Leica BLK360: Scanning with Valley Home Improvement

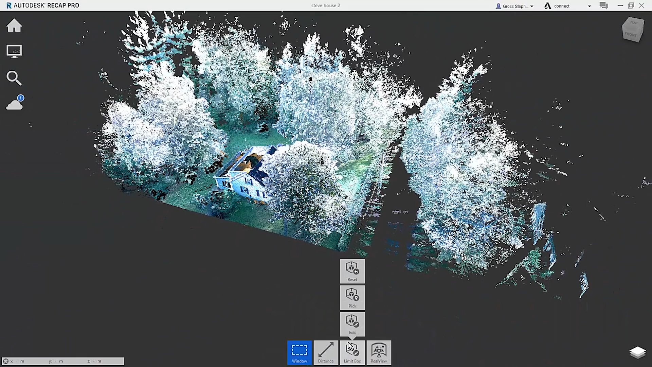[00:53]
of the house just using that limit tool.
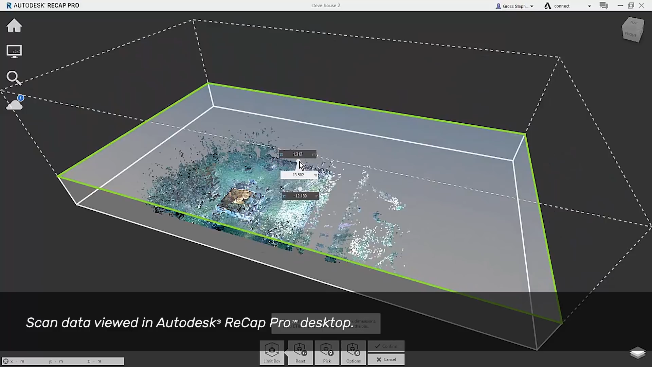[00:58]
With recap and the scan data that you receive, I can look down from kind of a bird's eye view and see what's going on,
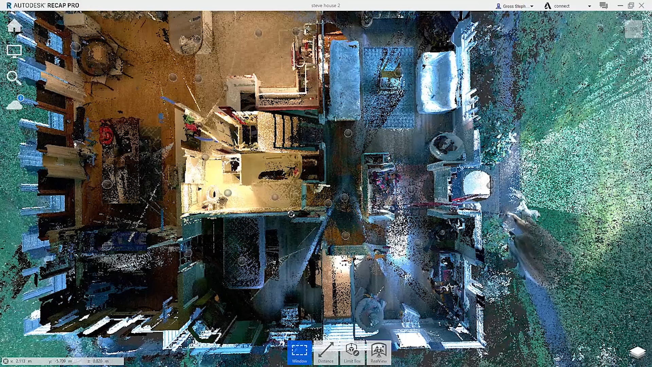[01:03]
understand where the windows are, make sure that if we're doing anything with the stairs, relocating them or modifying them anyway, we can make sure that they meet existing code.
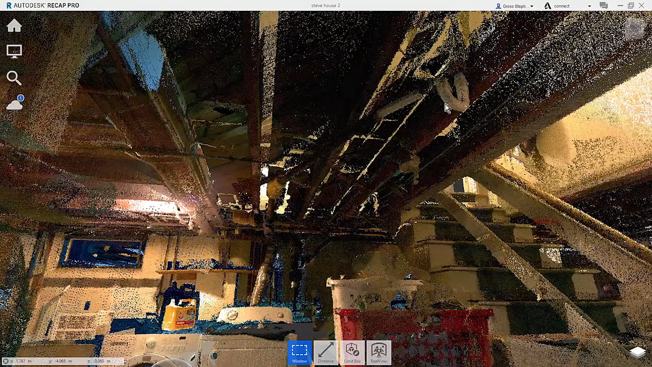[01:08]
So here's the scan data that we took. We're actually looking at the photographs taken from the BLK360.
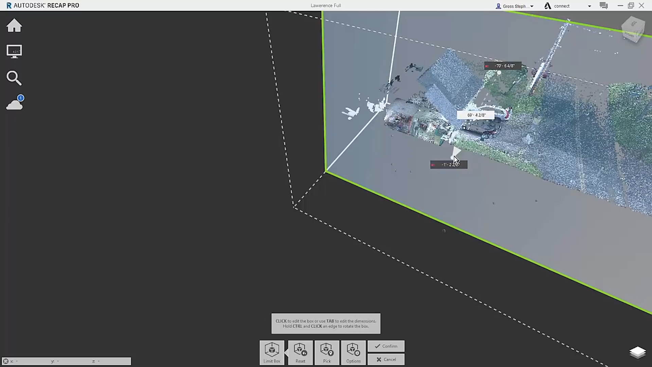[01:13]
The great thing about this tool is it allows your photos to be dynamic.
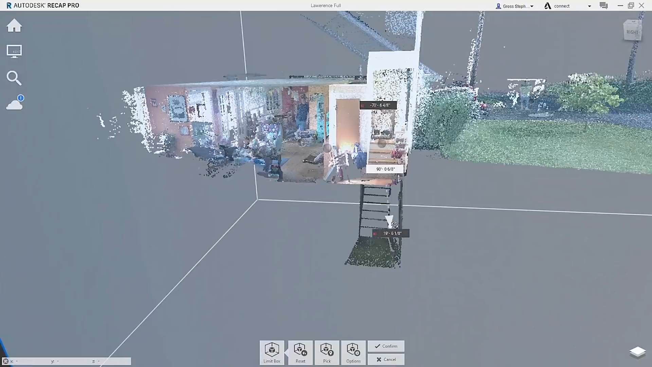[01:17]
I have total manipulation over all the points I've scanned. So I can literally shift myself around in the space and look at things as I'm doing design work.
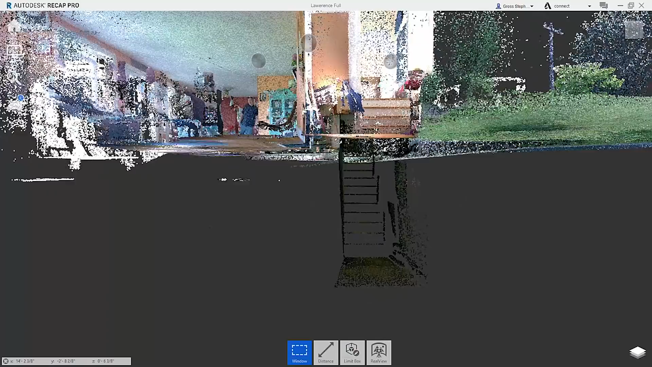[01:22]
Having these photos and being able to walk through the house is a huge advantage for us as a company.